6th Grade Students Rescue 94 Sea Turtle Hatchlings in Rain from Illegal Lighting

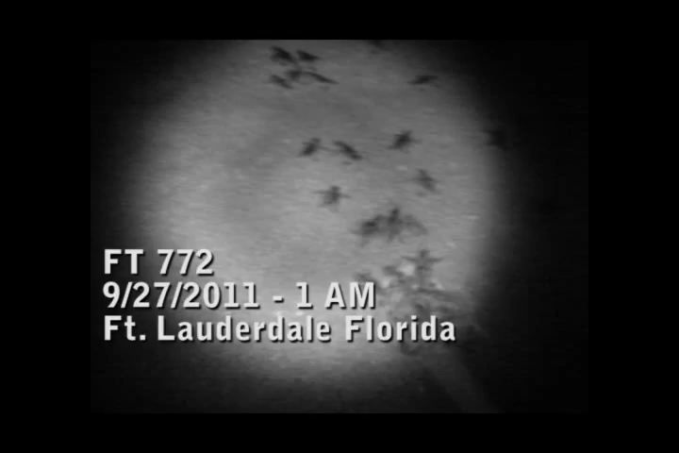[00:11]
they are all 100% disorienting west-northwest.
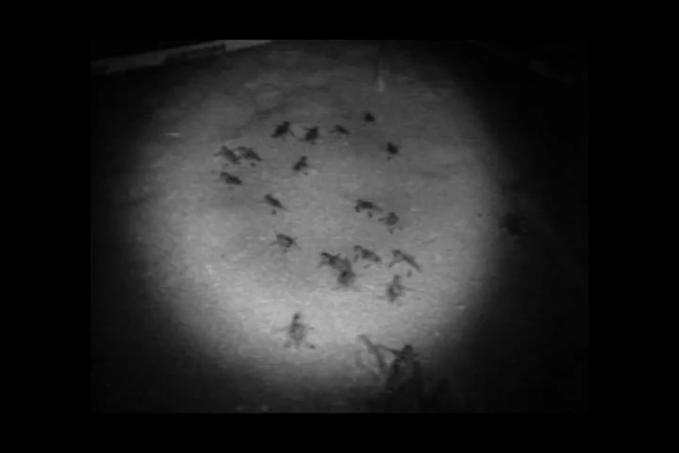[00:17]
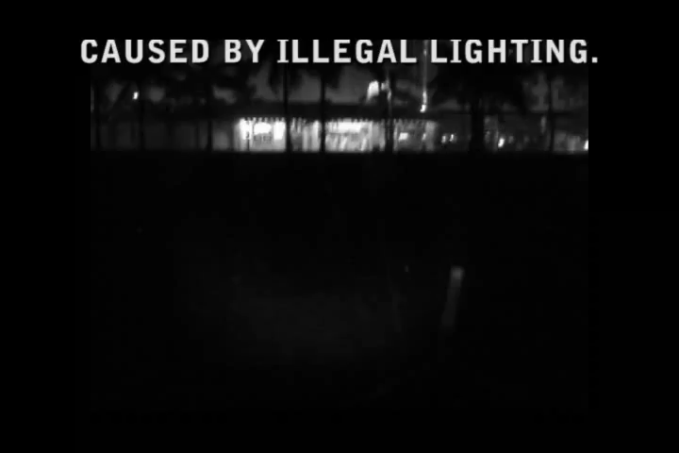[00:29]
Disorientation directly west to Ice Cream Shop with neon sign lights, all lights on the businesses, the businesses are closed,
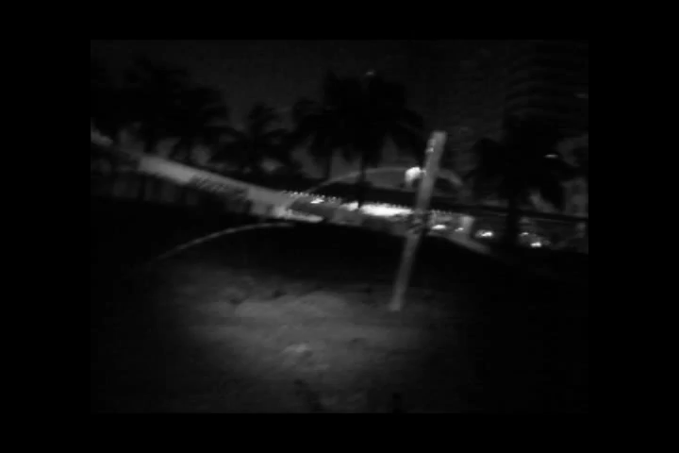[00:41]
it's 1.05am, September 27th, 2011, 100% disorientation.